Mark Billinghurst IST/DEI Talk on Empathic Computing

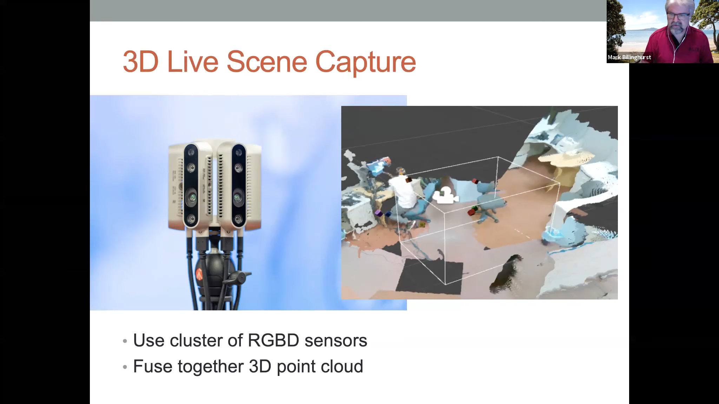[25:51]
the point cloud together to build a live 3d environment so you can see here a cluster of depth sensors and we can take the point cloud from each of the deep sensors and fuse it together to build a 3d model and so this video here shows that working on the left hand side is the top down view the god's eye perspective in
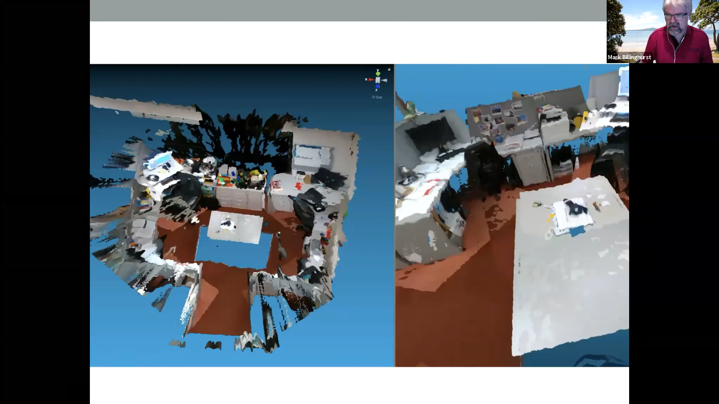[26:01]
the right hand side is a live first person view of our workspace so you can see the person viewing this inside
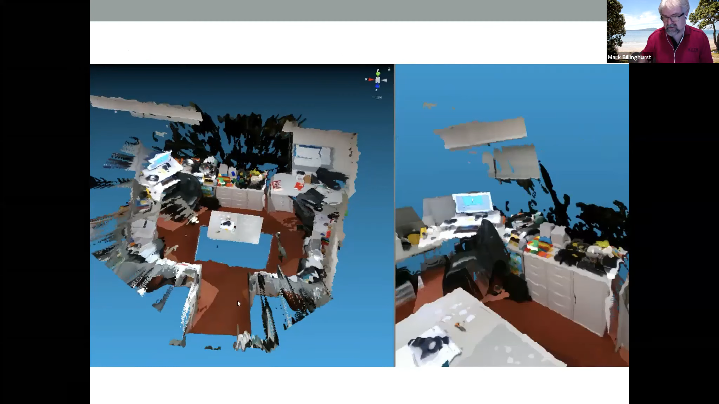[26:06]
vr and the second you can see my student working into this walking into the space on the left hand side there
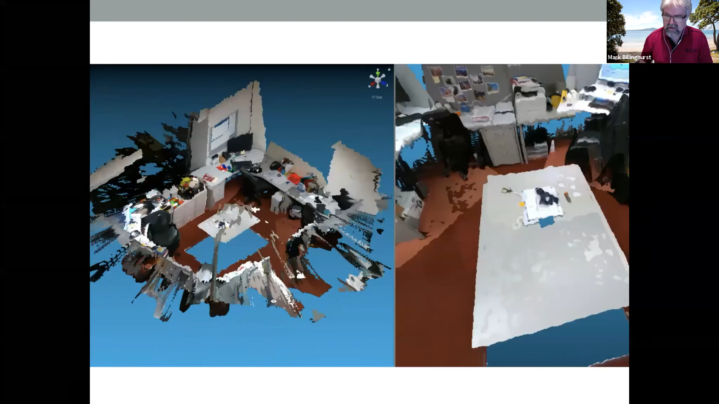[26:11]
and as he moves around you can see him moving through the space so we have live 3d model capture of course you can see there's some problems one problem is that you can
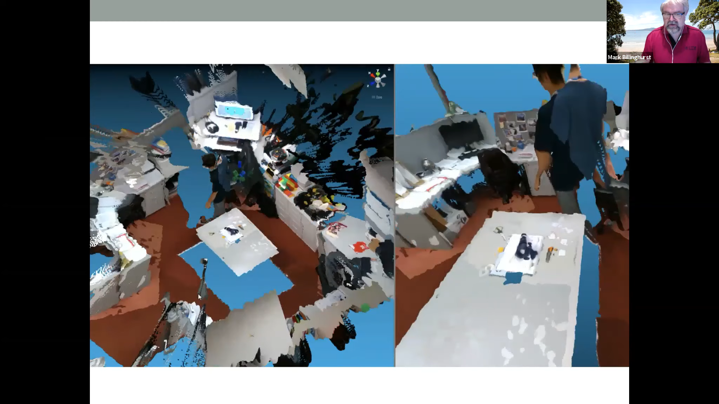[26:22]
only build a 3d model where the cameras can see so the blue spots in this image here are the regions where they can't see also the white table on the front is supposed to be is
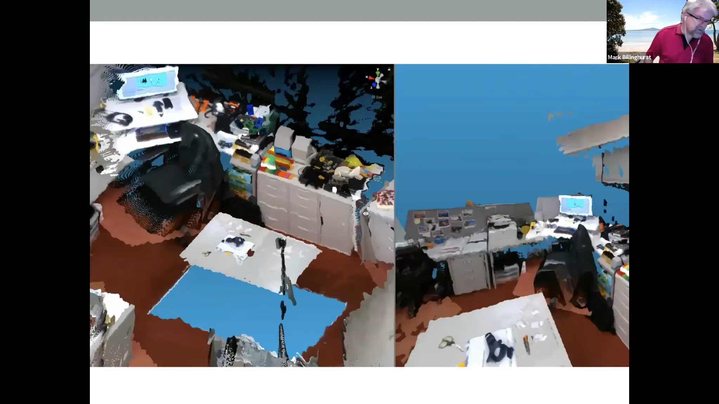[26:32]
supposed to be a flat table but you can see it's kind of a wavy surface going through this because the cameras aren't quite calibrated correctly
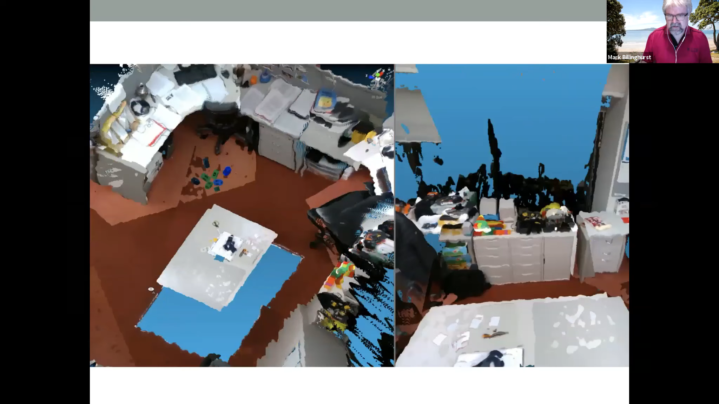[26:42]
so with the system again we could use this remote collaboration you can imagine putting this in a factory and then we could live capture from the factory and we could stream
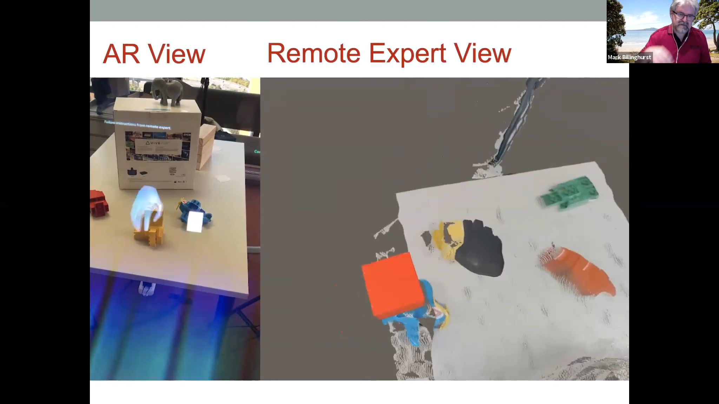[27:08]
table with in the ar view you can see his hand gesture appearing and then as a person moves the object
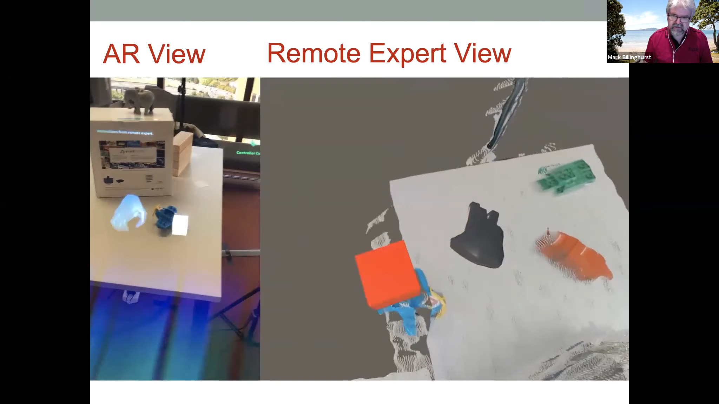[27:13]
from the real world you can see the person in the vr is trying to tell them where to place the object
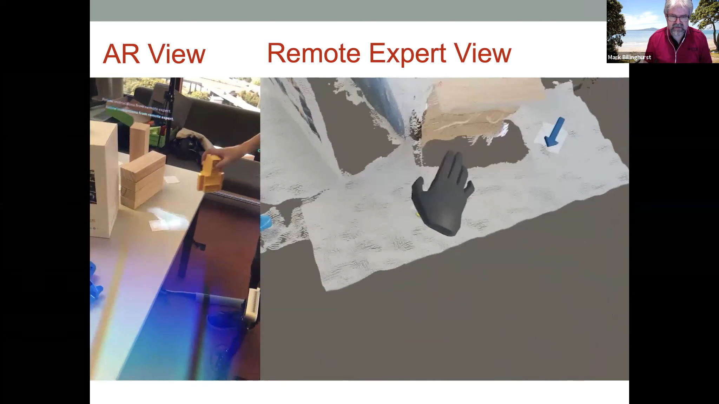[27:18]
and the person puts the object down on the table so this is the same system except this time we put the camera
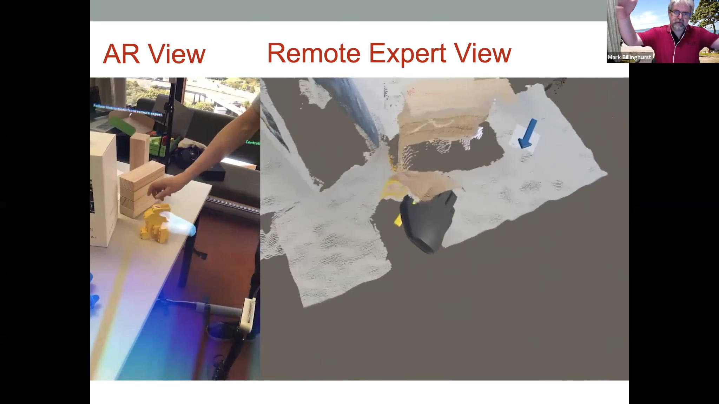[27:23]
surrounding the table and looking from outside in rather than inside out and
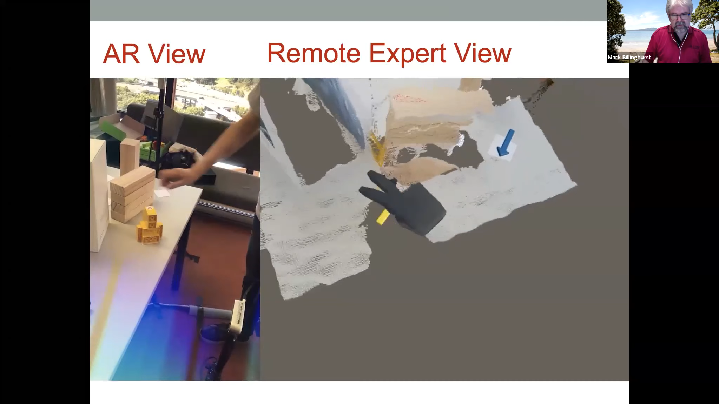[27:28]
then of course the person in vr can interact with with the 3d model or live 3d model of the
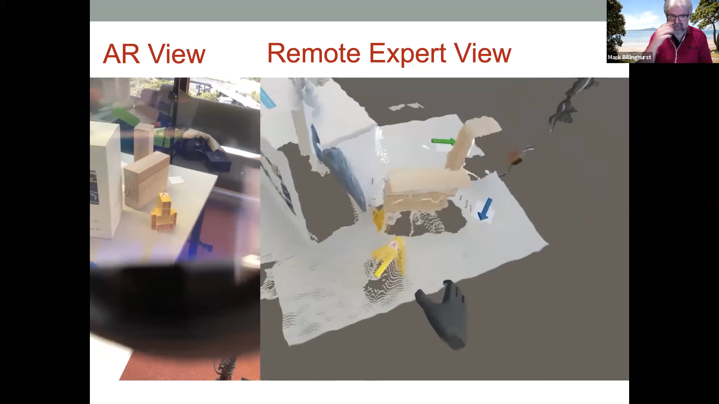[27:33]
real world and then their gestures can be sent into the into the real world where you can see them helping you perform a task so over the last few years we've gone from 2d